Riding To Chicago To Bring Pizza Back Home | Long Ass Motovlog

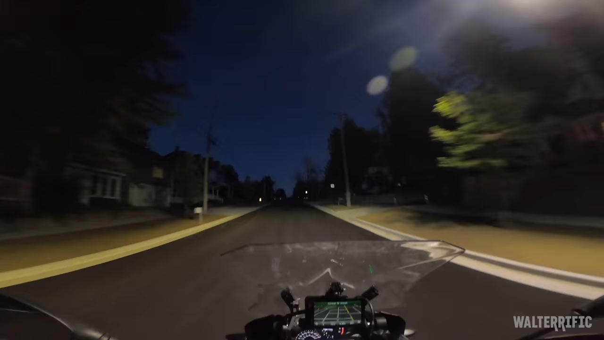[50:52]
Anyway, I gotta go home, and on the way home, there's a gas station. I'm gonna stop by there and see if they have fluids. Ugh. Glad I didn't follow the map. I'm glad I used my eyeballs. Like, bruh, that road's not done. What's it now? 70 degrees, man. It's just been perfect weather so far.
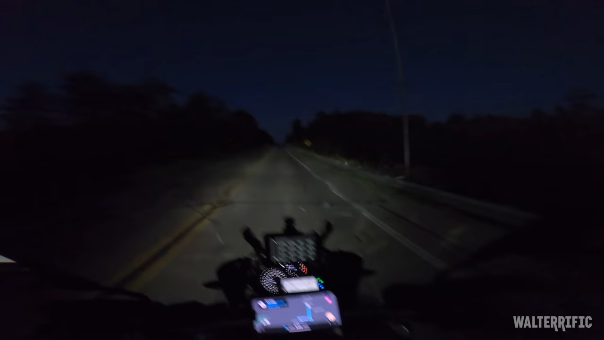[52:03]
Nothing on my arms, so it feels cold. But this is this is as cold as the whole trip is going to get, probably. Woo! Nope, 66. It's getting colder. I can feel that. I think it's still getting colder. I'm dipping down. Woo! 65.5. Did I miss the entrance? What the? I must have missed it. I must have. It's right there. If I had used my eyeballs. So I used my eyeballs earlier, but just right now, I was like, nah, we're good. Look at that cute freaking place. I found this place because it was like cheap and relatively close.
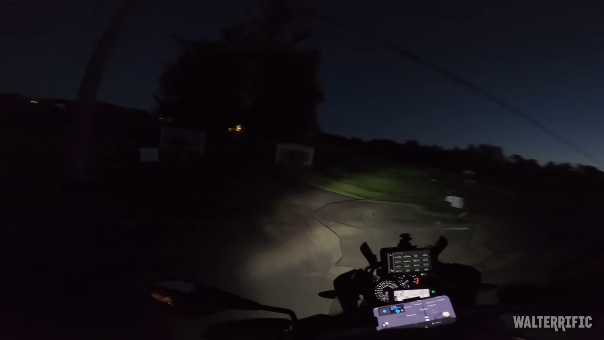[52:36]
I like those two things. I just want something cheap. And it was available. This is very short notice. Turns out it's a pretty swank place.
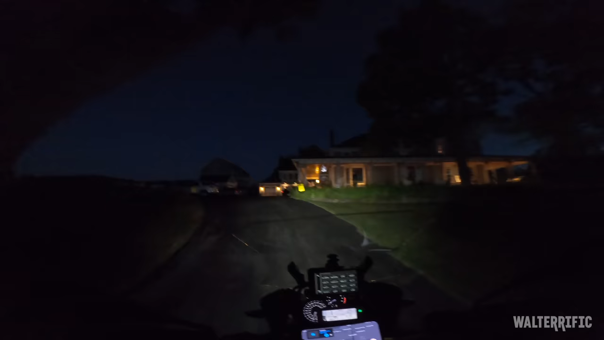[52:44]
I'm sharing a hallway with at least four other rooms full of residents.
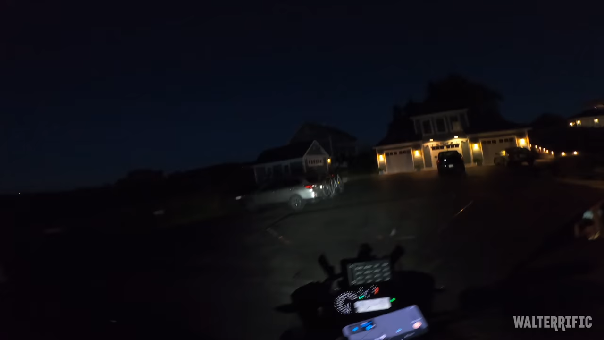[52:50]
So I have to be quiet on the way in here. Man, I'd feel really bad if... Is that not a parking space? I'd feel really bad if I had the Super Duke right now. Wow. So I'm going to try to sneak my way in here. I guess it's just these four.